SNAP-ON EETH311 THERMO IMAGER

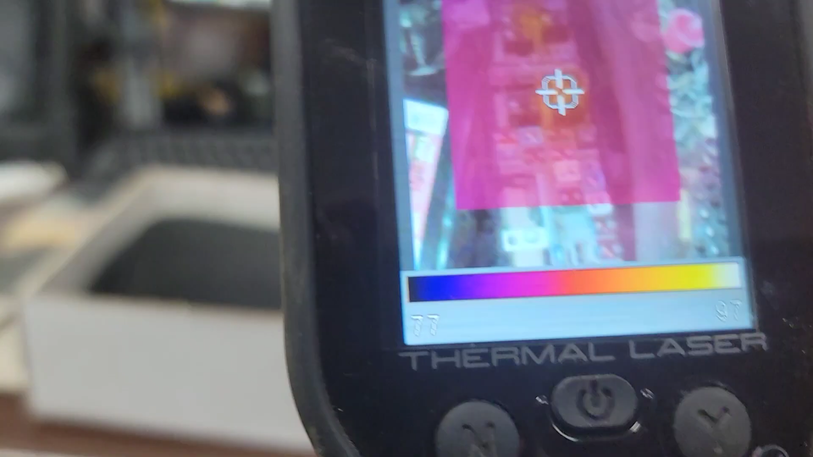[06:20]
this camera those are relays oh what the heck happened
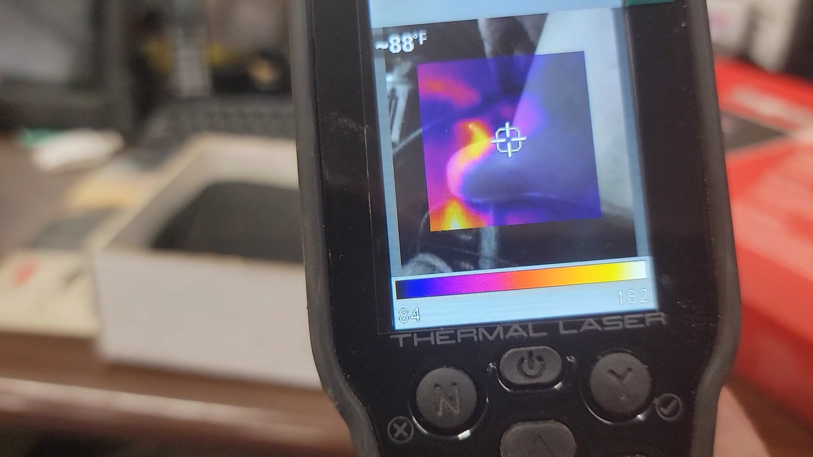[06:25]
On screen: spot 88°F
those are some other hot wires that's the red dot
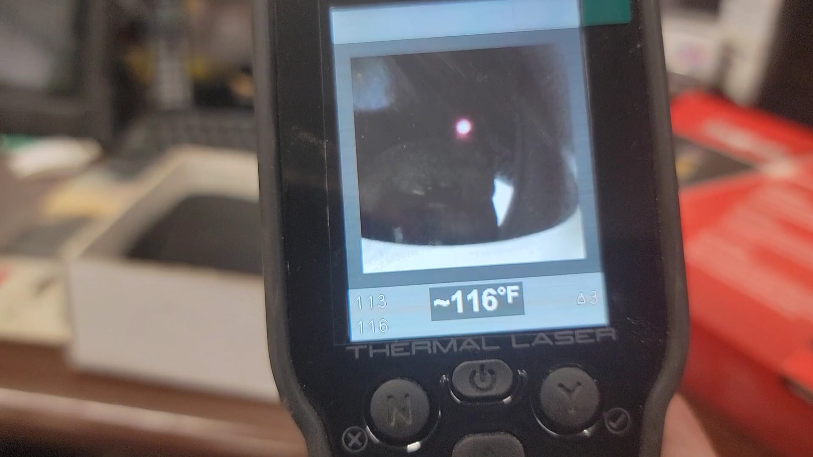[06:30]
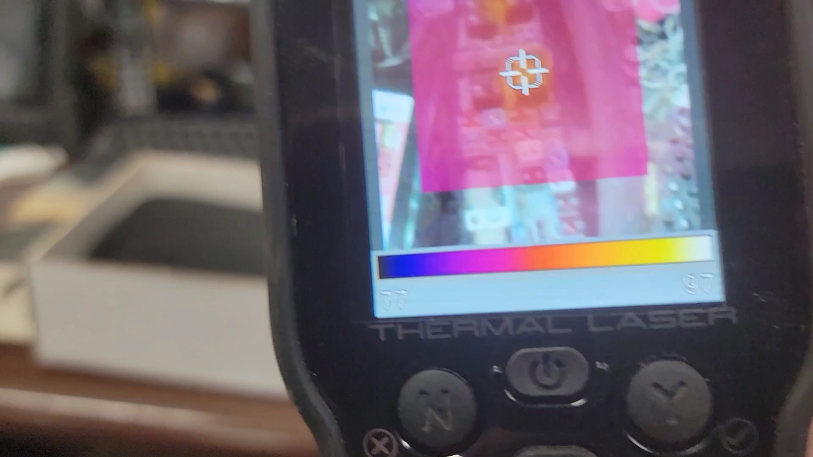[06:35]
took another picture it must have must have lost it i had a relay underneath the dash but if you see closely there this is what's cool about this
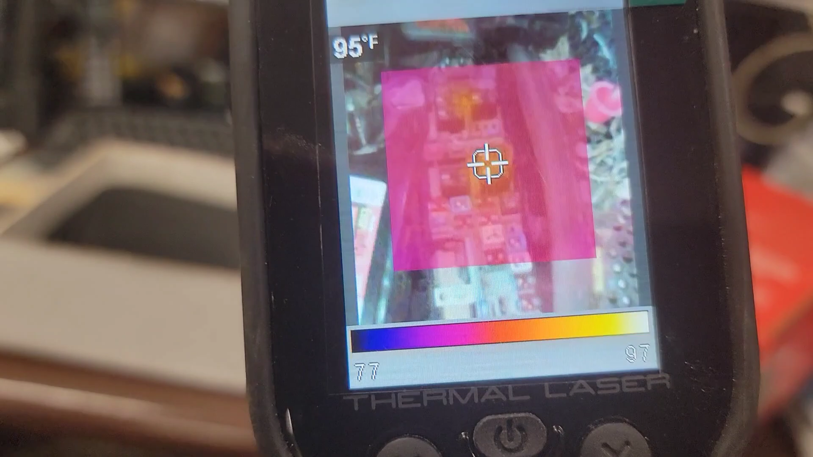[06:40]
On screen: spot 95°F
tool is it's very underutilized is that you can look at a relay box and
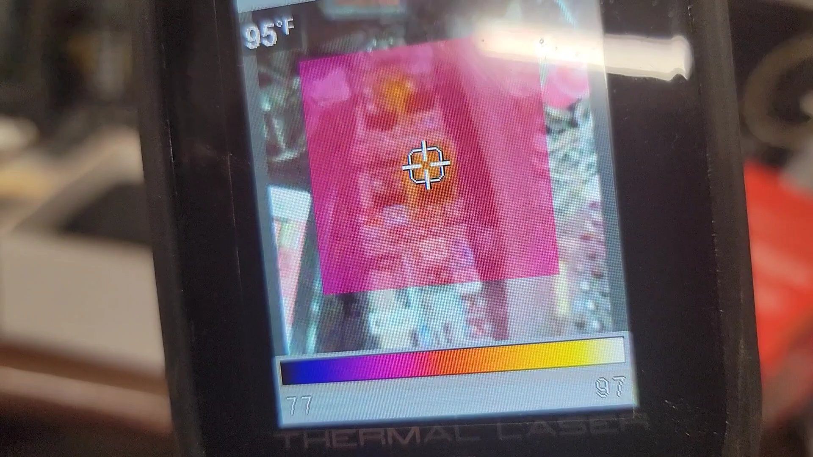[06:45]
On screen: spot 95°F
you can see where those relays are hot hot so if you have a short or you're getting a draw
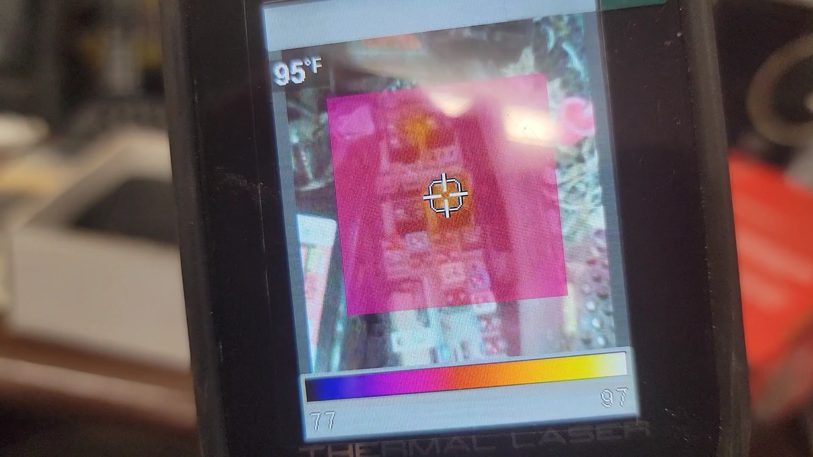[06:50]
On screen: spot 95°F
battery drain that's how you know real quickly quick and effective these
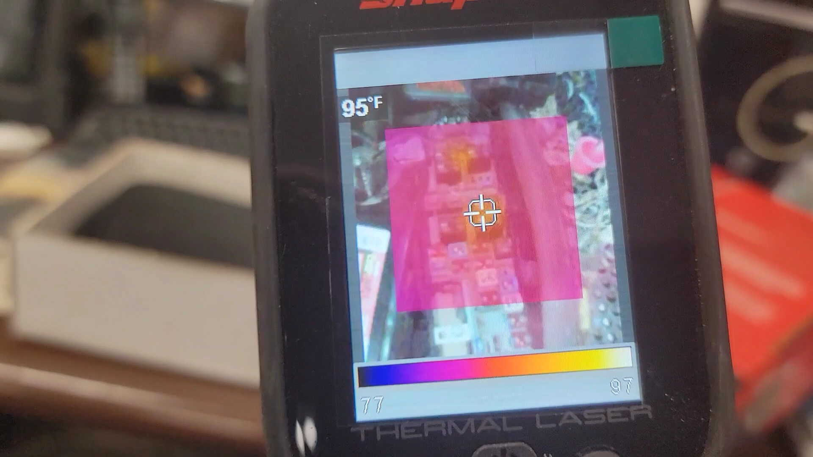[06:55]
On screen: spot 95°F
are the fastest tools for checking uh that i've ever seen on the market
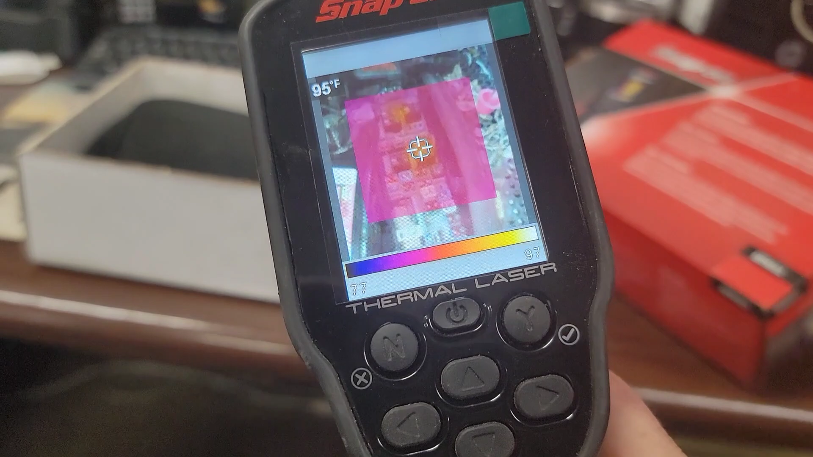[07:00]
On screen: spot 95°F
that's what i like the thermal image for um this has a light on it too
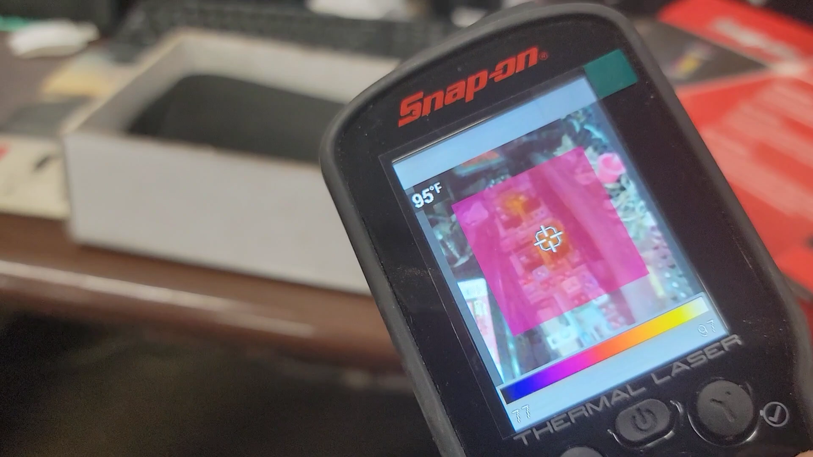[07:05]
On screen: spot 95°F
which i also like let's see here
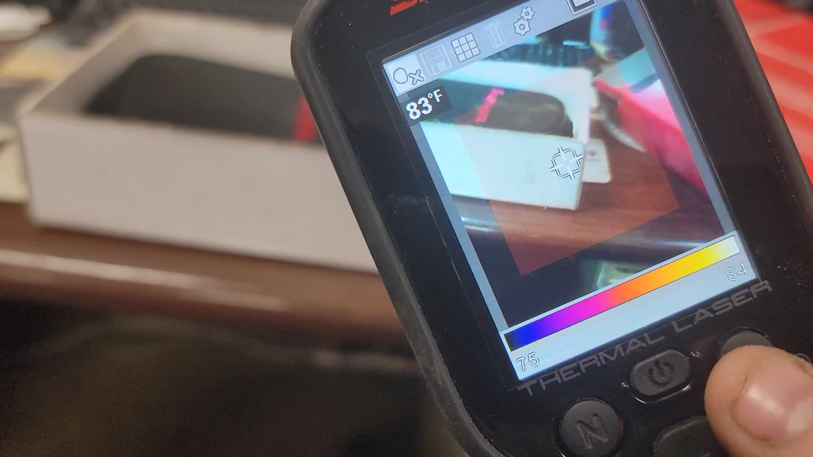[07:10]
On screen: spot 83°F
yeah look at the light lights it up pretty good pretty awesome tool i i really like this thermal
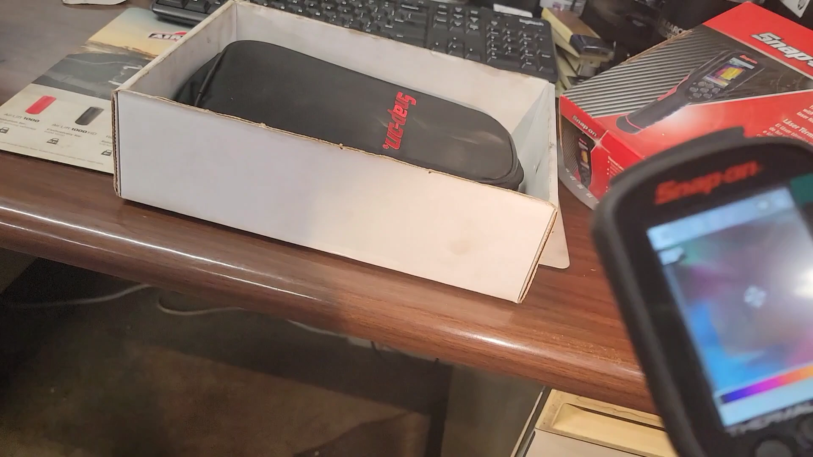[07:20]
imager a lot uh this is my favorite
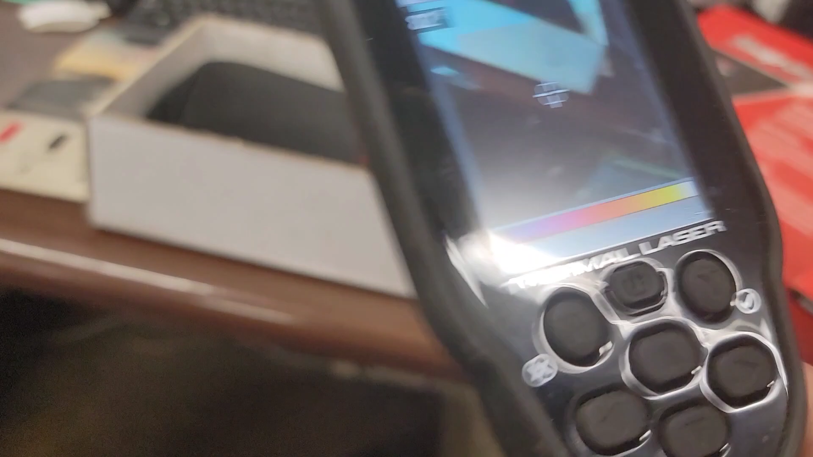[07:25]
the functions on it the little trigger the grip i like it because it's a little a lot more compact
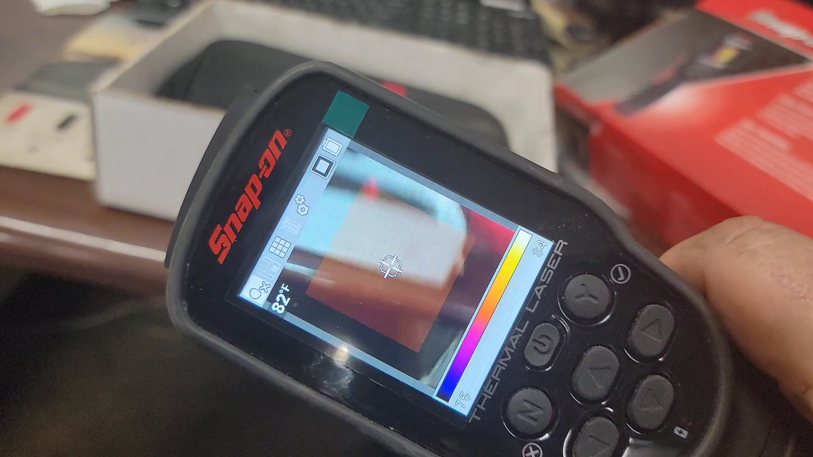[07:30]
On screen: spot 82°F
than the normal ones it's pretty user friendly i like this um you
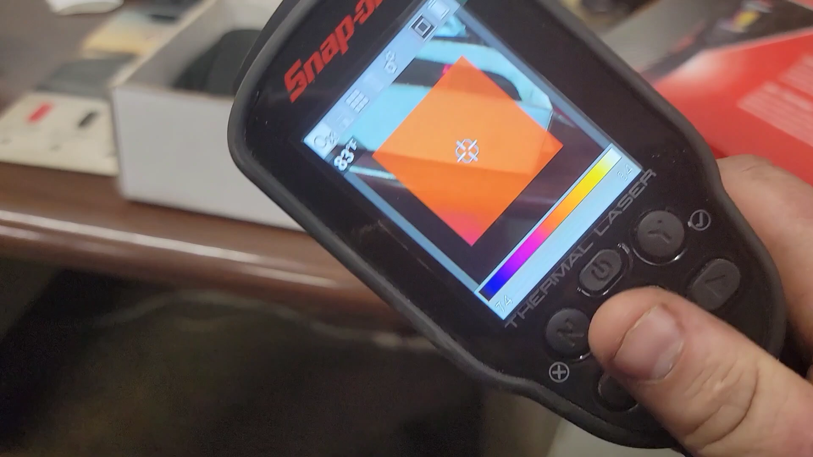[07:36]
know you can see where i like this where you can change this but you can also see the edges around
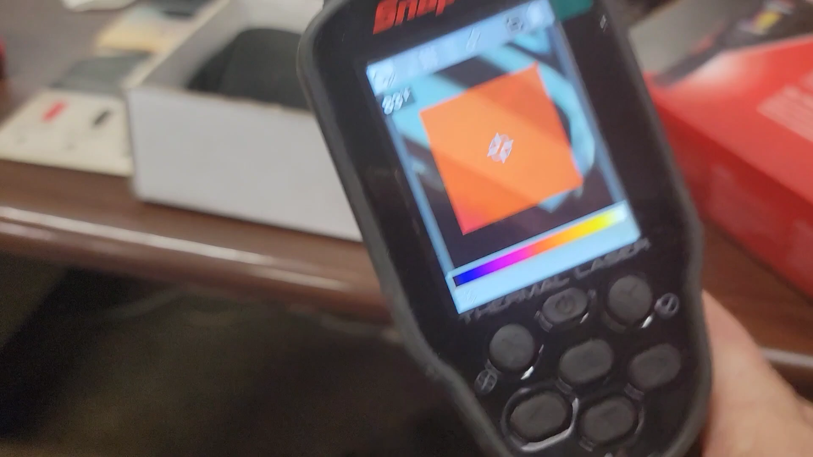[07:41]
there where you can kind of grasp that picture but uh and then it's just a
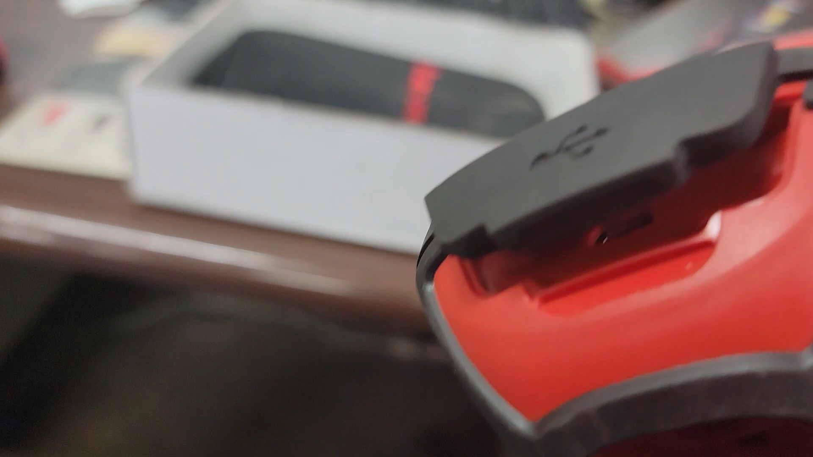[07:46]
it's a usb charger not a c charger but just a usb charger charges up pretty
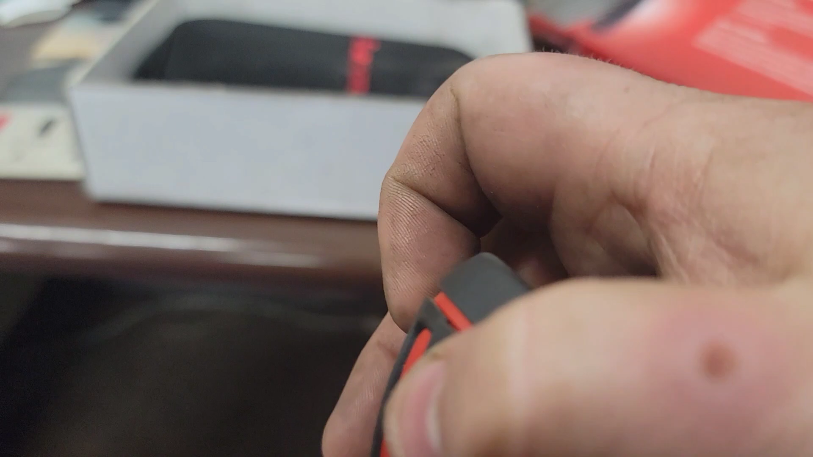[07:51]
fast holds the charge for a pretty long time but overall this is definitely
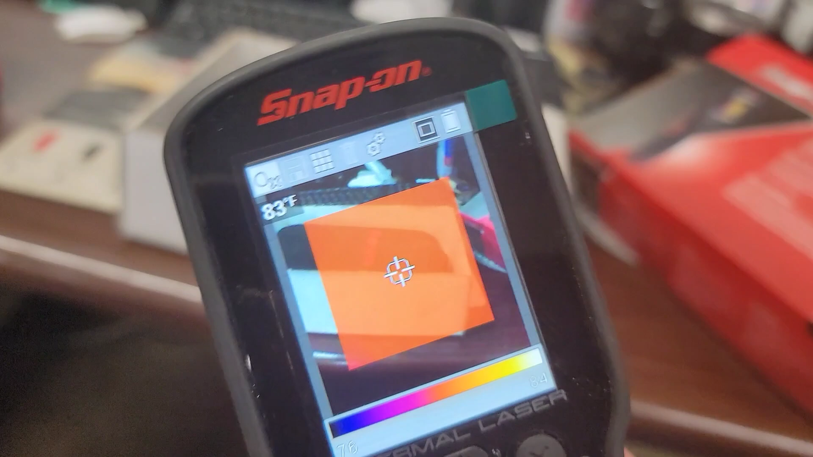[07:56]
On screen: spot 83°F
got a few settings we can look at here change your brightness